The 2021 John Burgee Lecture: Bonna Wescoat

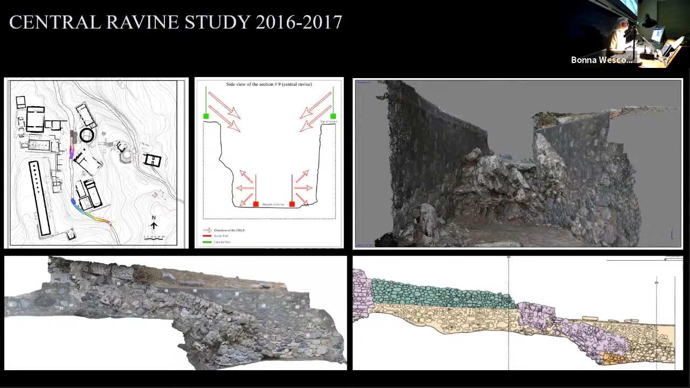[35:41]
We then traced over, we ortho-rectified and stitched together and traced over our ancient remains. And then the most important part for us was in color coding the different phases. And we treated those phases, everything from a phase of construction, a phase of collapse, right through, as you can see, several phases from 1953, 54, 55. You could tell those were bad years. They suffered a lot. And then our 2003-4. Now we're engaged in a large project with our big colleagues about how to best manage this in the oncoming years.
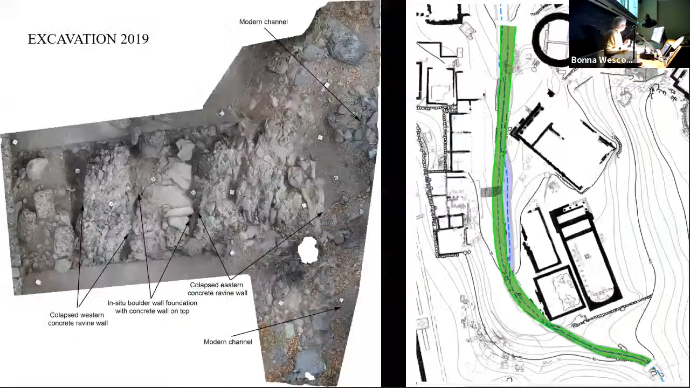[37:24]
We also wondered when we were working on this project, if we actually had the channel of the water in the right place. Because as you can see, if you look at the blue here, that follows the line of